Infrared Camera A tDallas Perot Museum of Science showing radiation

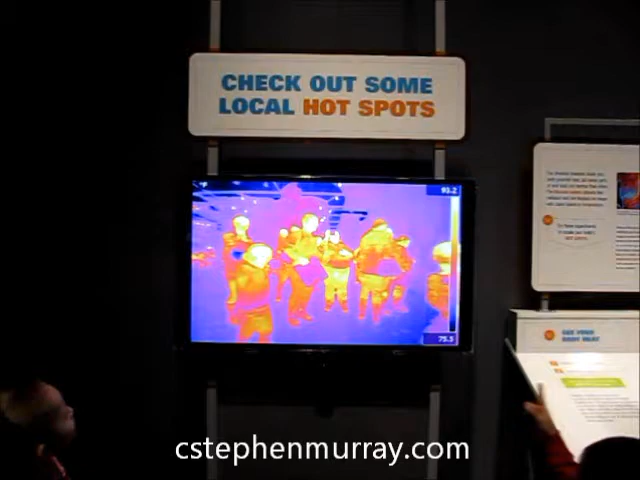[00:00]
Okay, notice that this is showing the different heat and so forth that's being there's some sort of heat sensor
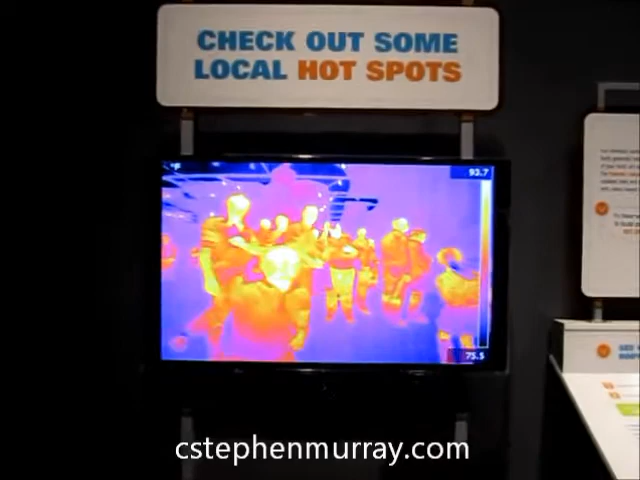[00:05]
here and notice over on the right they have some sort of a scale for the different temperatures but notice they have
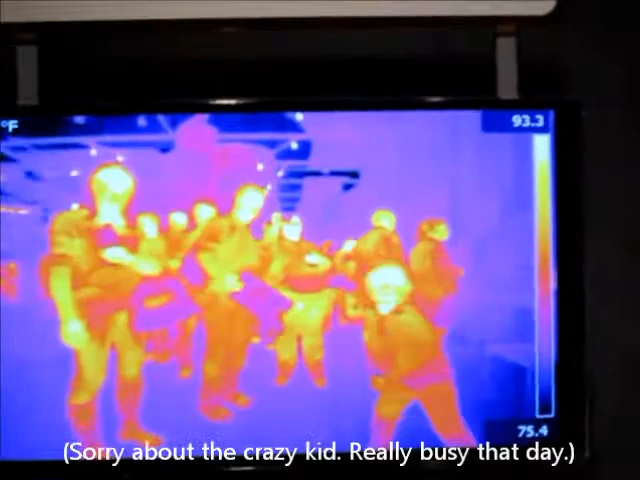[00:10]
On screen: scale top 93.3°F, scale bottom 75.4°F
these two plates okay so I'm gonna put these two plates in front notice that if I put this plate it's a little hard to
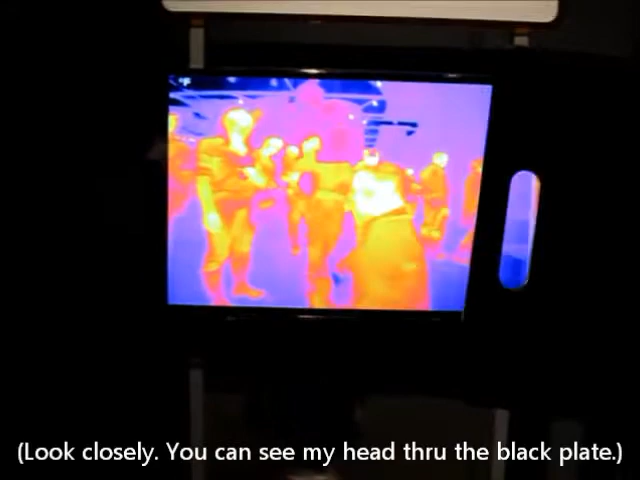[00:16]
see but notice you can still see my head that's me up at the top you can still see because even though that this is black
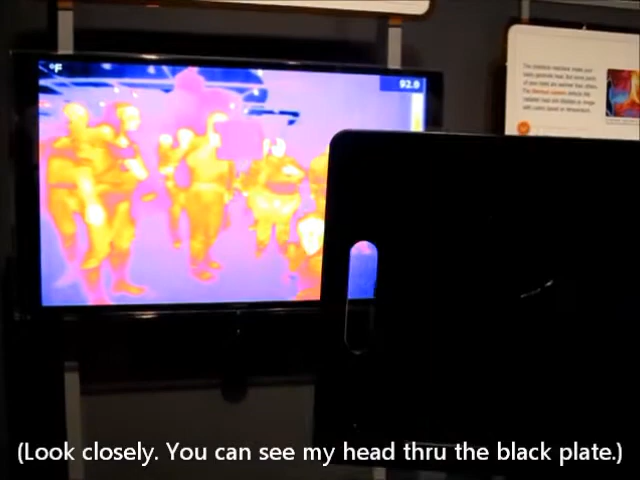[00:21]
it's still letting through some heat but this one right here even though this one is see-through
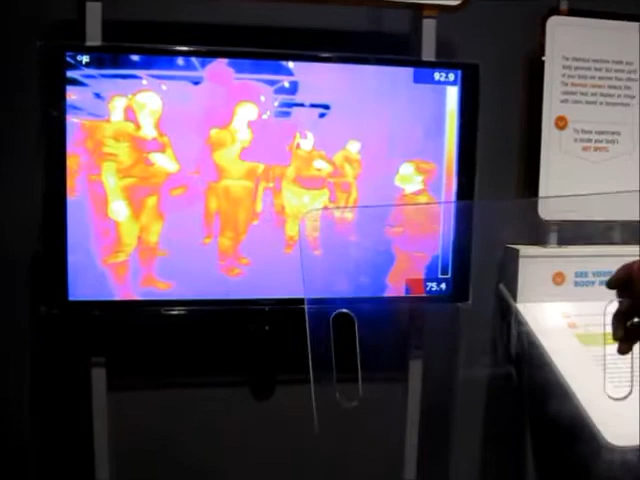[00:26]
for us for opt for a visible light notice it's a complete blocking of the heat
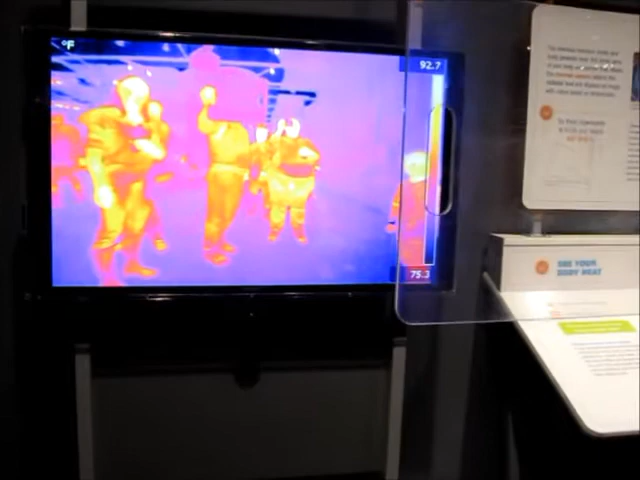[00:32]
because this is such a good insulator so even though I can see through it the heat is not getting through
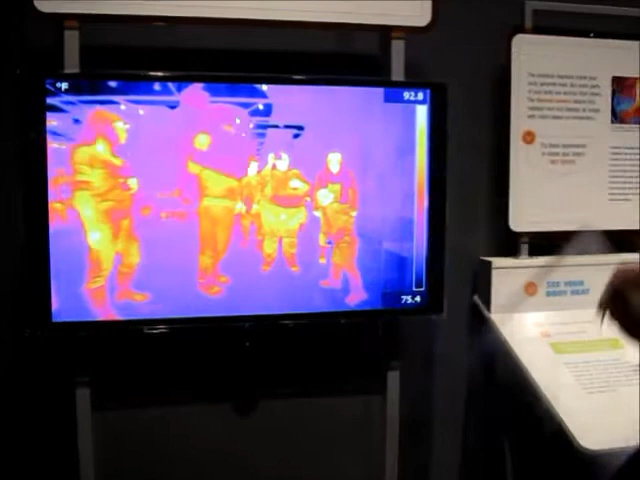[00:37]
once again the black one some of the light is still getting through even
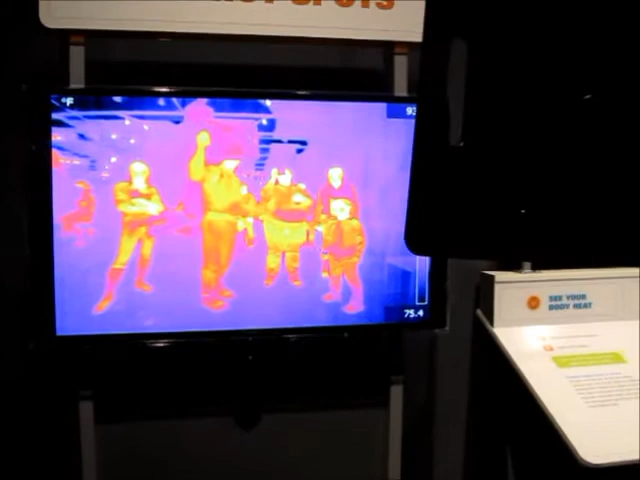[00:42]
though I can't see through it so again that when it says that it's opaque we say it's opaque for visible light but not opaque for infrared light